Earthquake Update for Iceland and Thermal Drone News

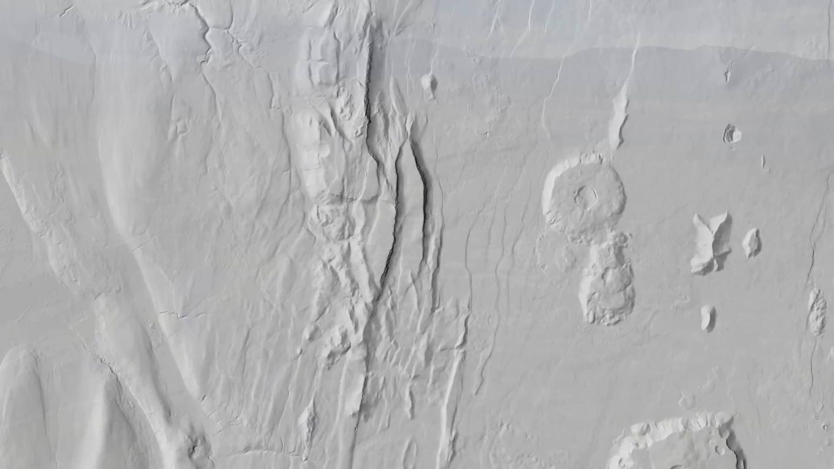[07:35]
And the geology report that I just read was stating that Thingvellir is the only place in Iceland where we can come close to this extreme rifting sample on the plate boundaries.
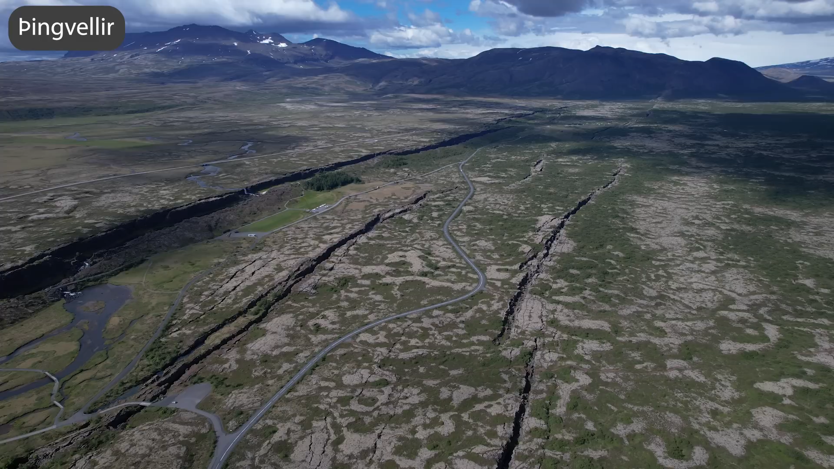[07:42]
But you have to bear in mind that Thingvellir is first and foremost a depression valley and not the actual plate boundaries between the American and Eurasian plate,
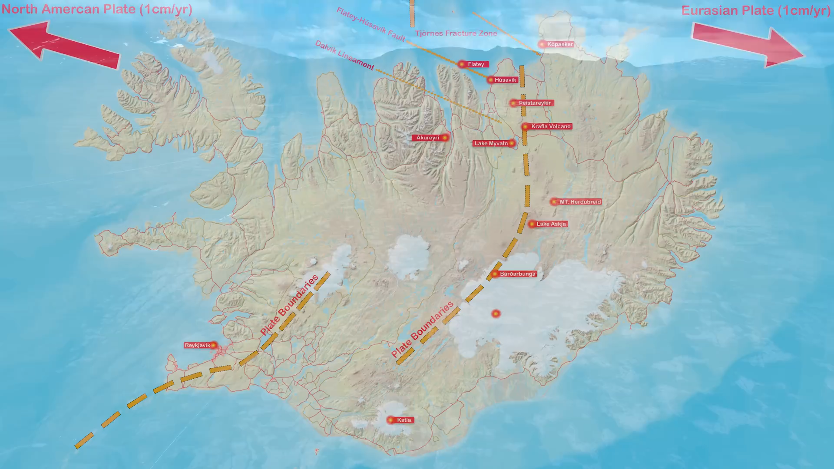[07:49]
since we have the third plate in the middle, our own plate. So Thingvellir is more of a tourist plate boundaries and work fine as such.
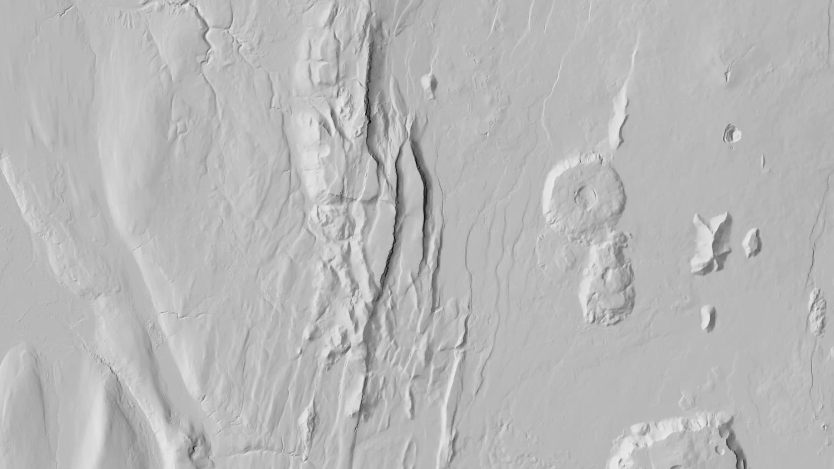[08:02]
But this extreme part of the plate boundaries, I have to check them out this summer. This rifter is something that I have to have in my collection.
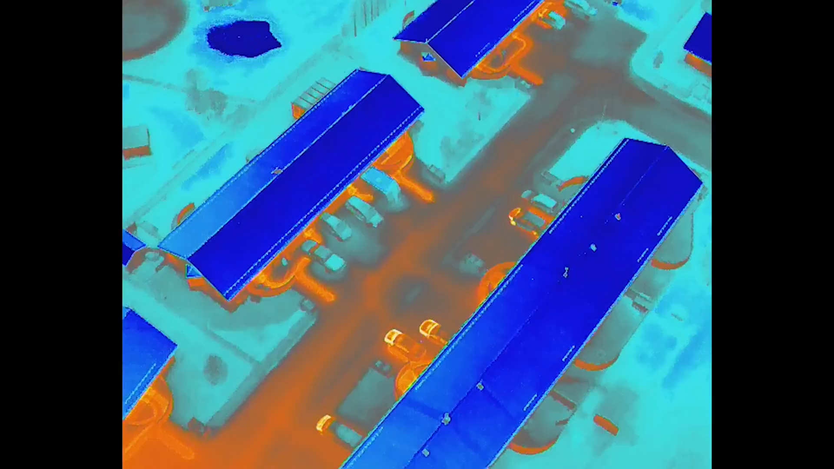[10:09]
I knew what I was getting or like the camera confirmed while I was flying over the geothermal heated car parks.
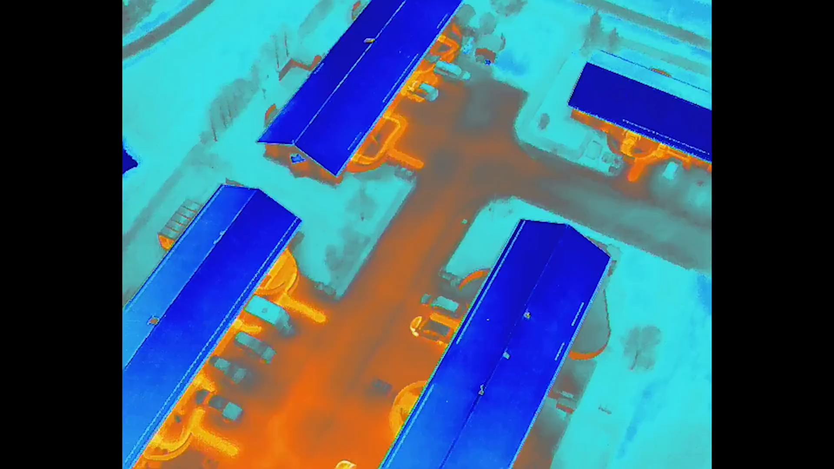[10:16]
So I'm very sure that the thermal camera will do exactly what I expect from it when it comes to the hot areas in Iceland.
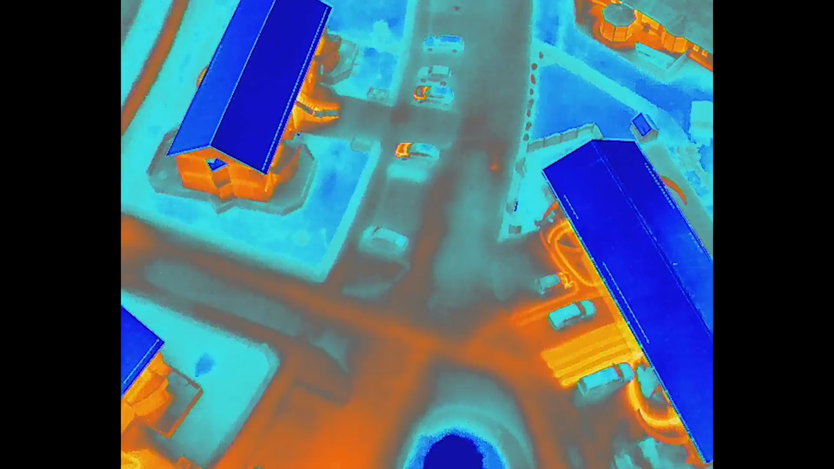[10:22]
But for this money, I wanted the other camera to be way better than the one in my DTI Air 2S.
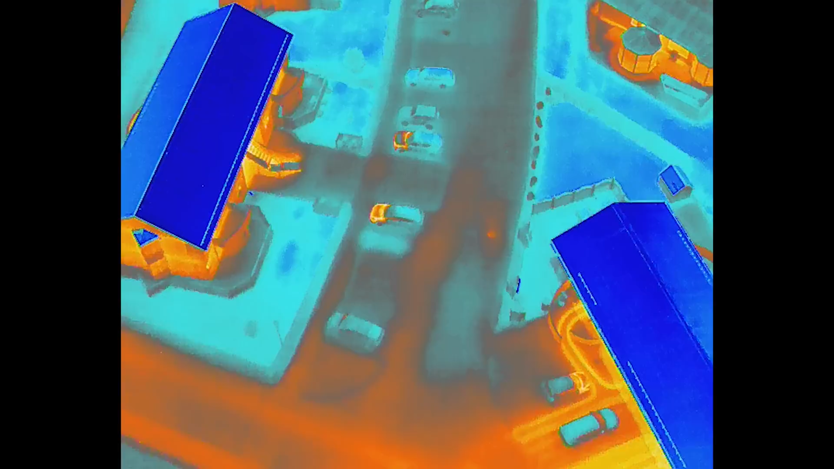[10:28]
But it's still way too early to say anything about that.
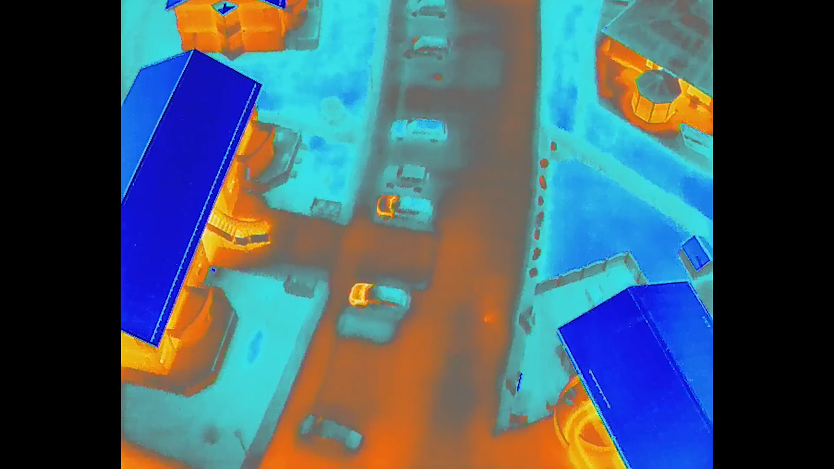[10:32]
I just finished the maiden voyage and landed with a list of settings that I need to change from the default setup.